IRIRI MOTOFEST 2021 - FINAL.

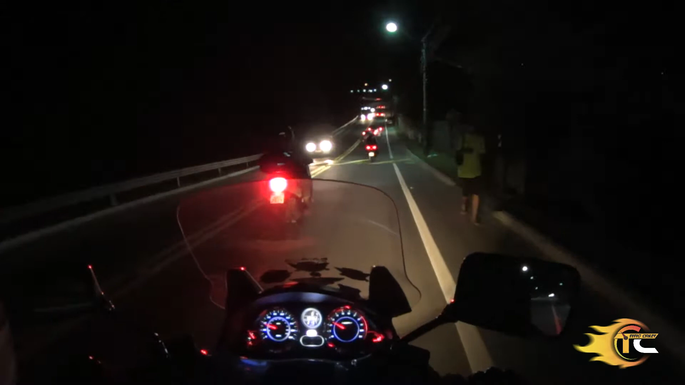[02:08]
e também porque é de à noite, né, um moto passeio noturno.
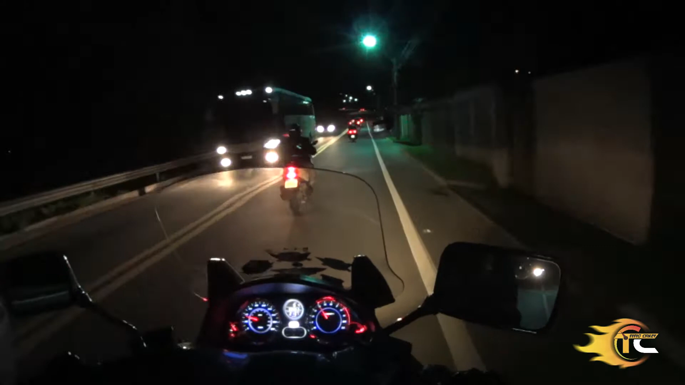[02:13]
Isso é muito bom, moto passeio noturno fresquinho, super agradável. E eu estou aqui na companhia da minha esposa Titia Crazy, que está aqui no lombo da Branca Nave junto comigo. Aqui à frente, à nossa esquerda, está a Neia, na N-Max dela. E à frente da Neia está o casal Falcão e a Loirinha, a bordo da sua X-Max, ambas Yamaha.
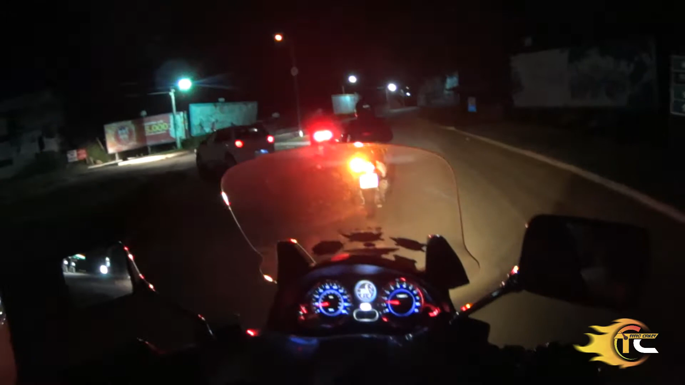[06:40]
E você vai poder acompanhar aí, ó, junto com a gente, essas imagens que agora vão melhorar bastante a qualidade, porque nós teremos mais iluminação, né? E aí vai dar para você conhecer bem, né? É a primeira vez que eu tô filmando aqui dentro de Iriri. Existem no meu canal outros vídeos ali, ó, passando ali pela ES060.
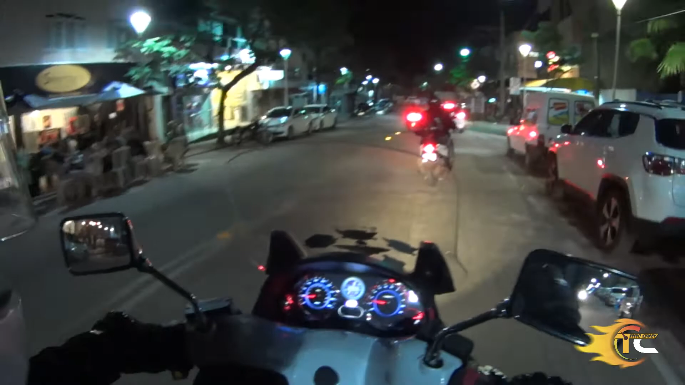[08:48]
O grilo e a grilinha vieram mais cedo, vieram pouco depois do almoço, e já estão aqui. Falcão deve ter mantido contato com ele e já descobriu onde que eles estão. Você vê que o movimento está bastante grande, né?